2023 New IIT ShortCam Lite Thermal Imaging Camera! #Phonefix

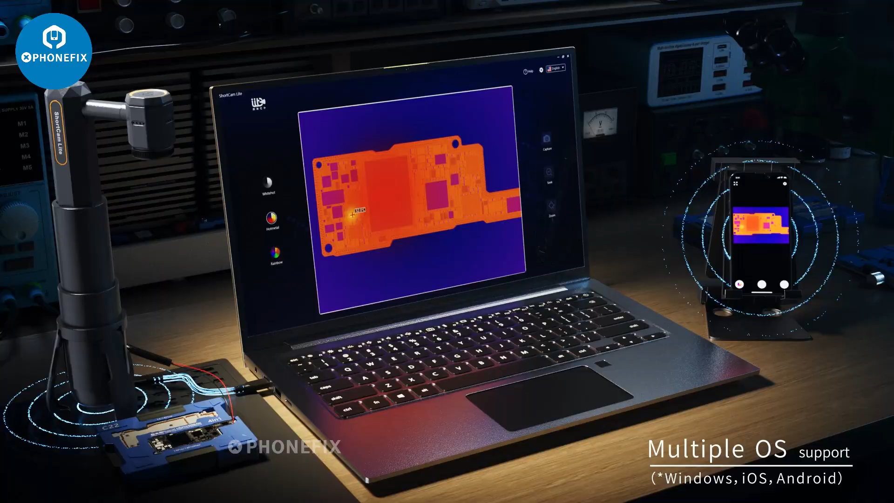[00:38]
Benefit from wireless connectivity that seamlessly integrates with multiple operating systems.